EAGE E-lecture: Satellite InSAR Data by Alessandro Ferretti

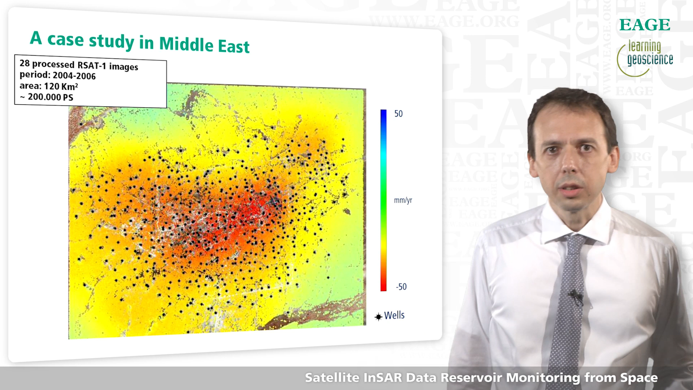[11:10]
so the average velocity of the terrain, we can actually get much more than that, because we have a time-lapse analysis, so we can really see and follow the deformation of the terrain during the exploitation of the reservoir. The shape of the deformation, of course, is related to what's happening at the reservoir level.
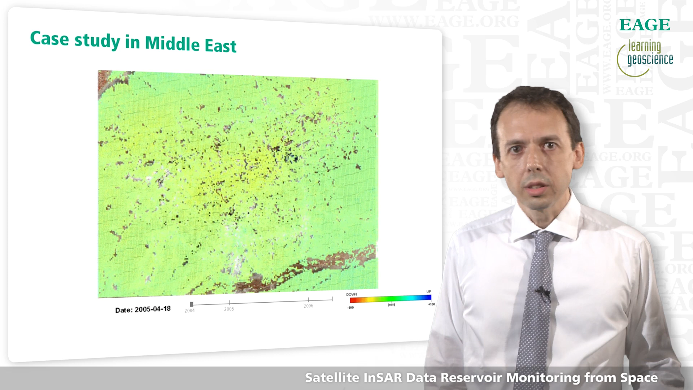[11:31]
Apart from the shape of the subsidence ball, so red means typically subsidence, you see here that there is also an abrupt change, a blue bubble coming up, due to the injection of fluid in the wrong layer, an uplift of more than 40 centimeters.
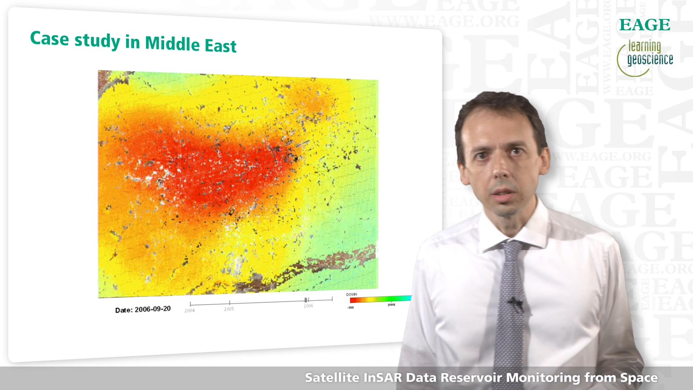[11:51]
So it's really the analysis, the careful analysis of this data, that can allow us also to characterize,
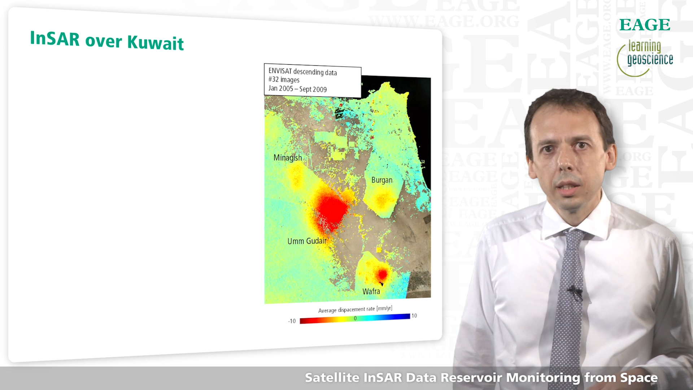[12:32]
Here we are in Kuwait, and it was possible to run this analysis over thousands of square kilometers. And if we now compare the velocity field estimated by radar data, with the location of the most important giants in Kuwait, we see a striking correlation between the location of Burgan, Ungkuder, Minagishi and Wafra.
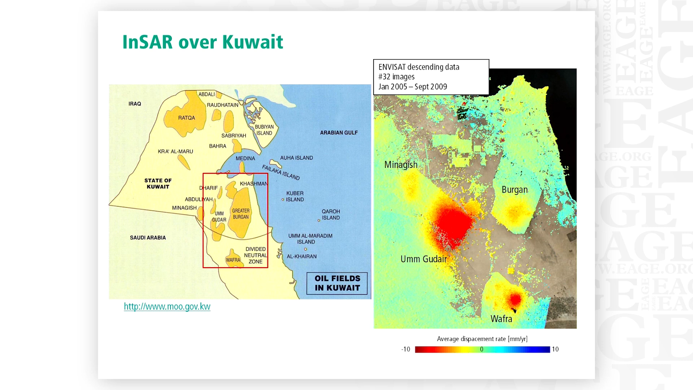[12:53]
Wherever there is exploitation, typically you have subsidence. Depending, of course, on the level of subsidence,
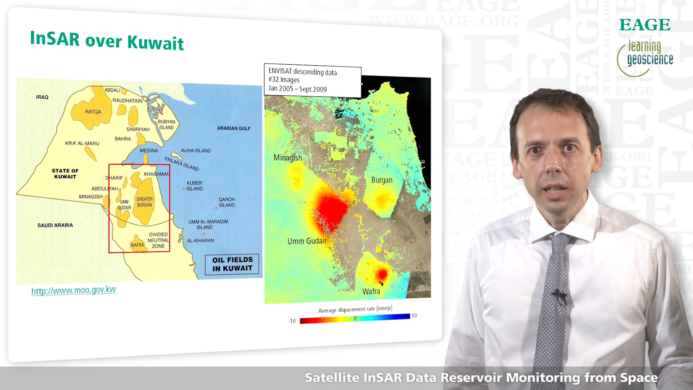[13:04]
you can have or invert different geophysical parameters. Here we have another example of what you can extract when you run a water flooding project. Once again, we are in Kuwait, and this is the average displacement rate in millimeters per year.
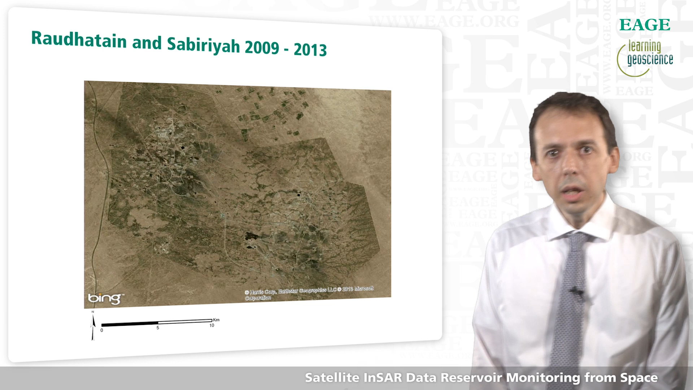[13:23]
We could identify 200,000 measurement points in this area. And you see blue, uplift, red,
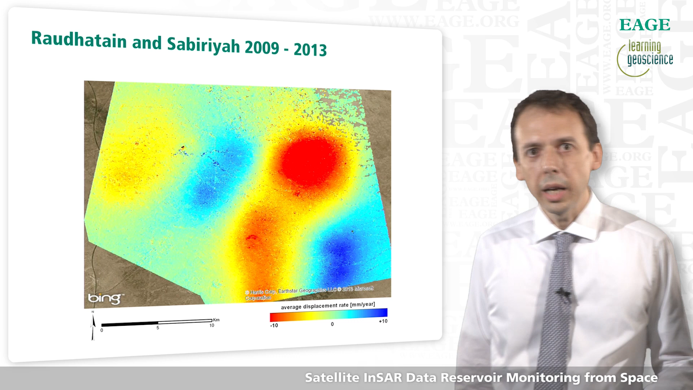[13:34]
subsidence created by the exploitation of the reservoir.
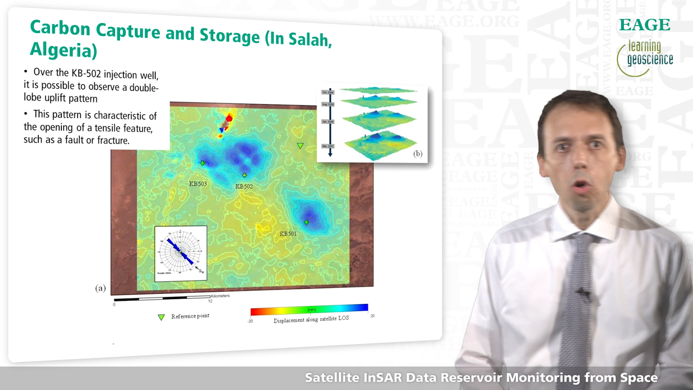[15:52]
but the shape of the bubbles is really the most important source of information. Over KB502, for example, it was possible to observe a double lobe pattern, much different compared to what you see at KB501, for example. Of course,
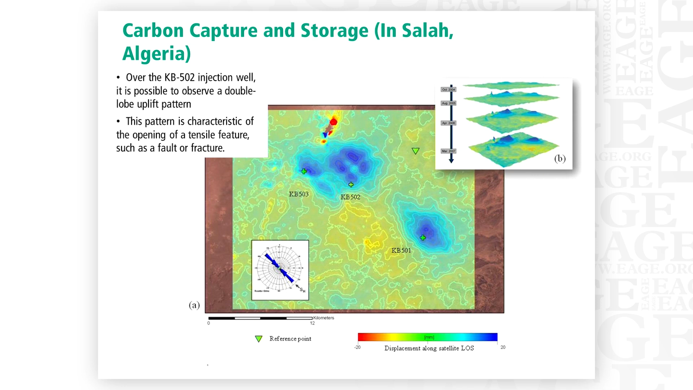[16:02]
this pattern is characteristic of the opening of a tensile fracture, and this was an invaluable source of information for the operators.
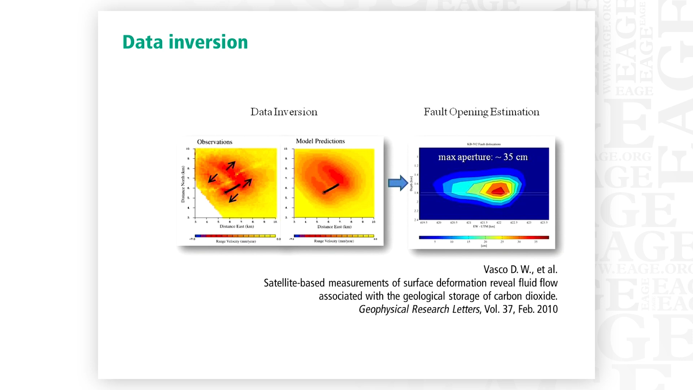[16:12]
The SAR database, the database about the displacement of the terrain over INSARLA, was used to invert surface deformation data for the estimation
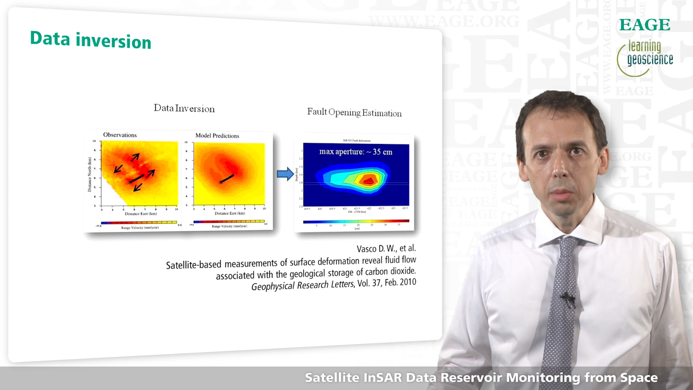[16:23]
of the aperture of this tensile fracture, and the details have been published in several scientific papers.
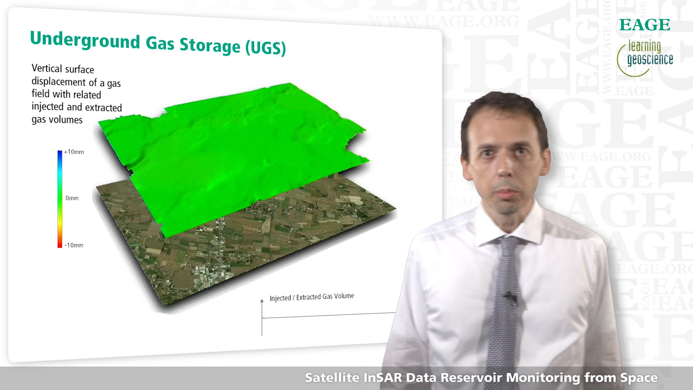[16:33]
Apart from CCS, UGS is another very intriguing application of SAR data. For underground gas storage, typically we store gas in summer, and then we pump gas for heating in winter. Now, by correlating the injected and extracted gas volume with the vertical displacement of the terrain,